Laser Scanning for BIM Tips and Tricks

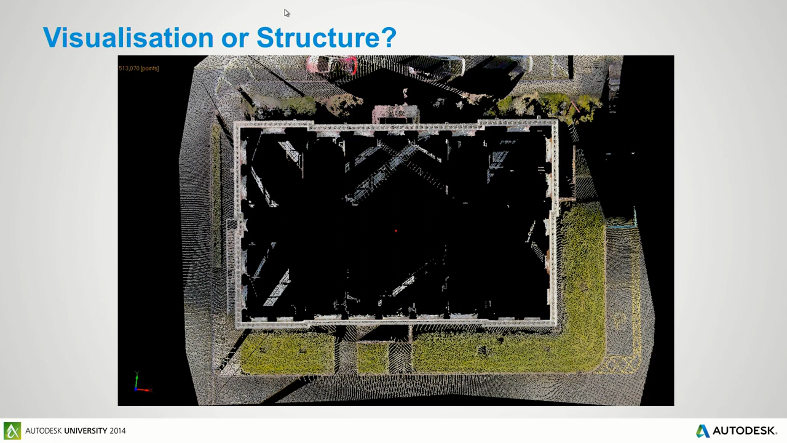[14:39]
So that's more than adequate to define floor plans if you want to model from it, say, in Revit. But when we look at it, the same view there, the 5 centimeter, so lower density, building again scan from those four positions, But the total time for all those four scans using that lower density, it was about 40 minutes.
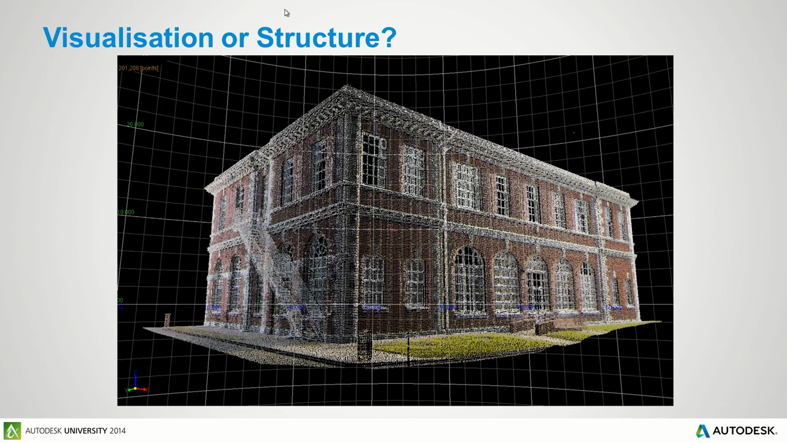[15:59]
So, you know, you don't necessarily have to go through the overhead and the cost of modeling from the point cloud. Finishing off the data, so we can drop that. We can generate floor plans and elevations, drop it into Revit, and use that as the basis to start modeling.
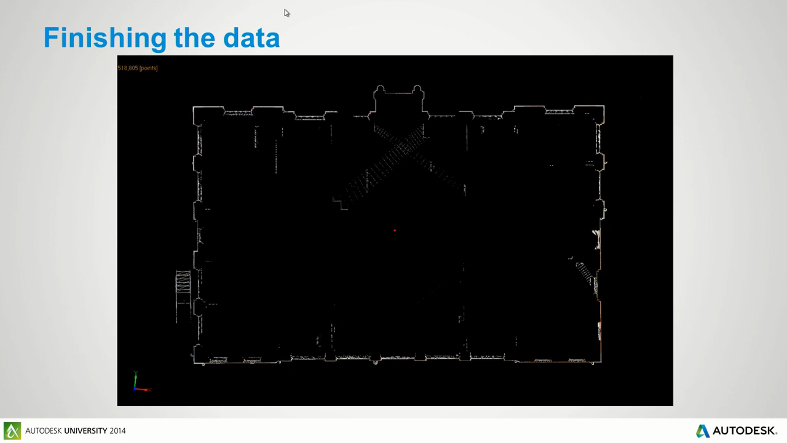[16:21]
So very, very simple. Next question, should we be using color scans or not? It used to be that a color scan was a big overhead because it took a lot longer to do your scan. But that's not the case anymore. With the GLS 2000, it only takes another minute to do a color scan than a monochrome scan. And you're getting much more value that you can use downstream having those RGB,
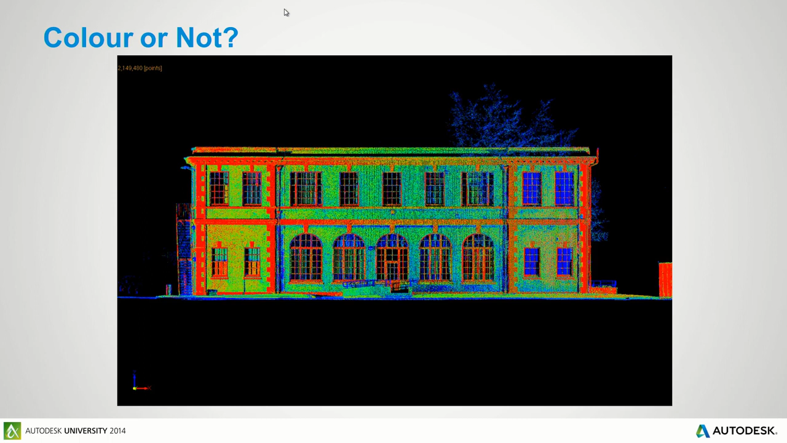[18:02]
with the GLS 2000, you would always, you'd be silly not to do a color scan, but to get that extra value. So once you've done your scanning, next step is how do you fit all these scans together?
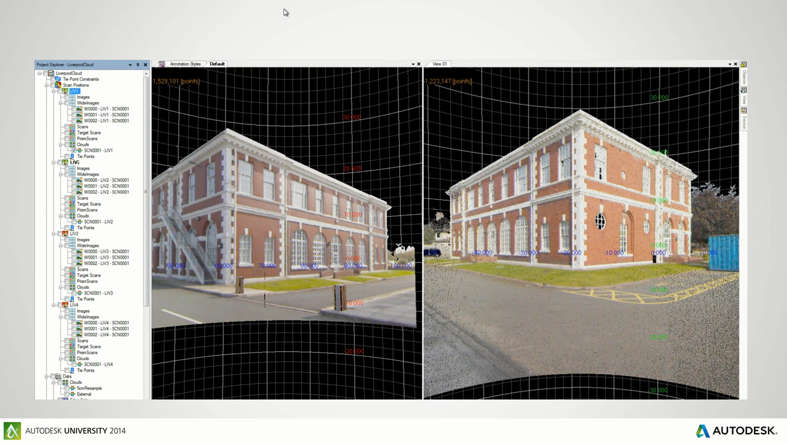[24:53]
Those two scans were again, 2 5-minute scans combined with using targets as well. The other thing you've got to be important, you've got to be careful with in
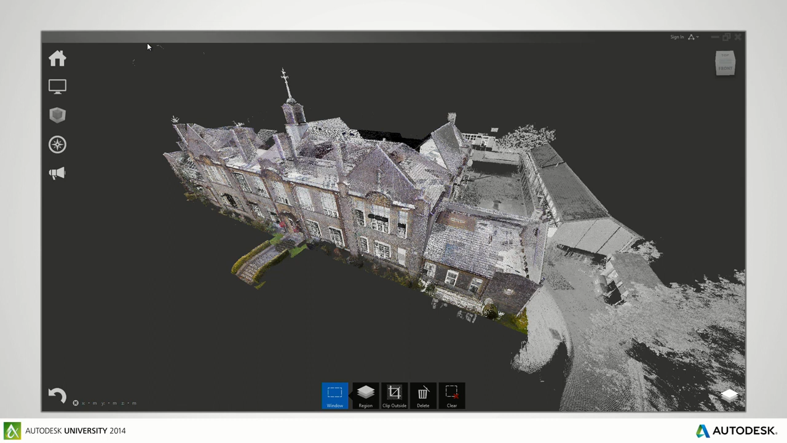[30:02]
Some screenshots that we've got out of recap of the project. Quite detailed scans. As I say, this was 2 days of indoor scanning and 1 day of outdoor scanning. And I've actually got, I can show you the model that we have in Navisworks as well.